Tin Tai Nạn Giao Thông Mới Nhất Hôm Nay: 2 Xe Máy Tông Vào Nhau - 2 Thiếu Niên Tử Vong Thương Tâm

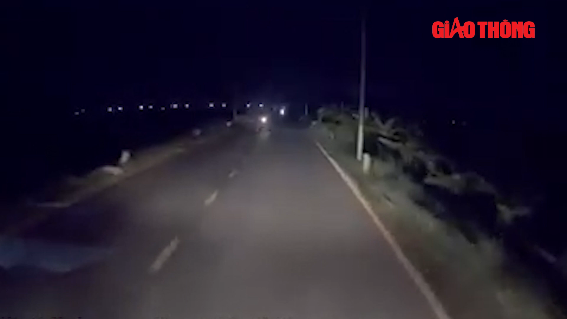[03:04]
Theo hình ảnh từ clip, một người phụ nữ điều khiển xe máy đang lưu thông thì bất ngờ va phải đống dơm bên đường khiến cả người và xe ngã văng xuống đất. Thời điểm này, một chiếc ô tô di chuyển theo hướng ngược lại, không kịp xử lý tình huống đã đâm trúng nạn nhân, khiến người này bị thương rất nặng.
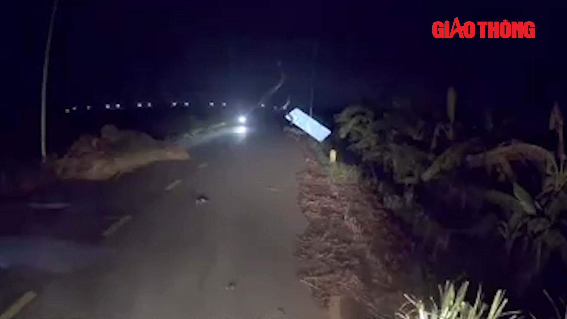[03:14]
Còn chiếc xe máy bị văng xa hàng chục mét. Có thể nhận thấy tại hiện trường không có đèn điện và chiếc ô tô đang bật đèn pha khi di chuyển. Đây có thể là một trong những nguyên nhân khiến vụ tai nạn đáng tiếc này xảy ra.